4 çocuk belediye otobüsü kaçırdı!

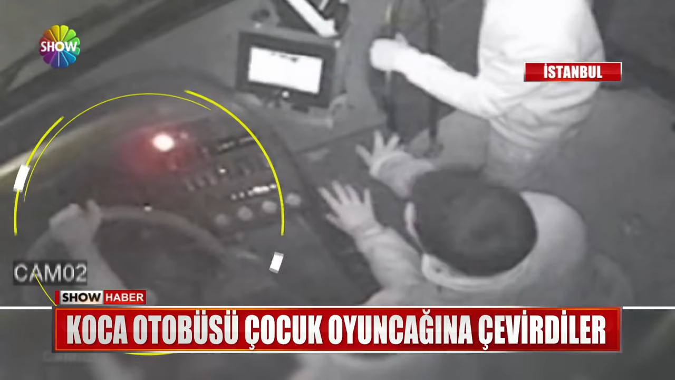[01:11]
Otobüsün direksiyonu bile boyundan büyüktü ama o usta bir şoför gibi kolunu konsola bile koydu. Otobüsün hızı yanından geçtiği otomobillerden de anlaşılıyordu.